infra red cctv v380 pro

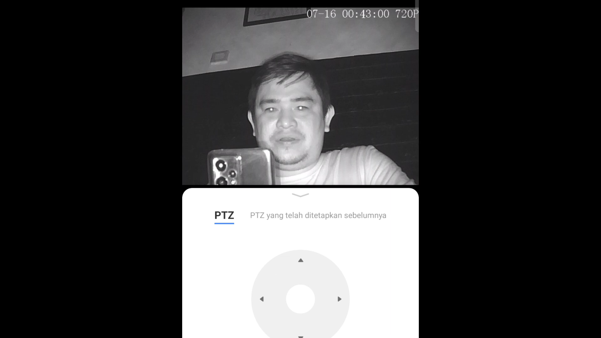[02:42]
Dan ini posisi saya di depan kamera CCTV Setelah infrared nya aktif Ini posisi gelap asli nih Ternyata keren juga nih CCTV Walau harganya murah Tapi bisa ada infrared nya ya Keren
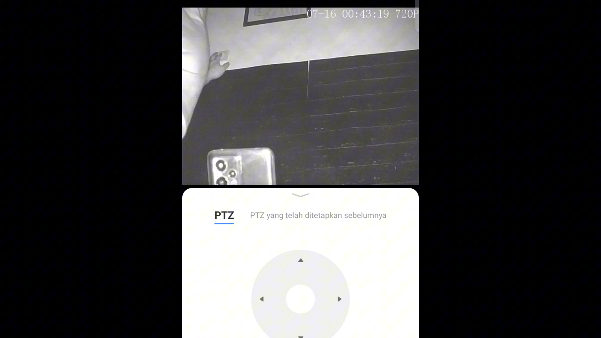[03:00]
Cocok nih buat teman-teman yang Senang uji nyali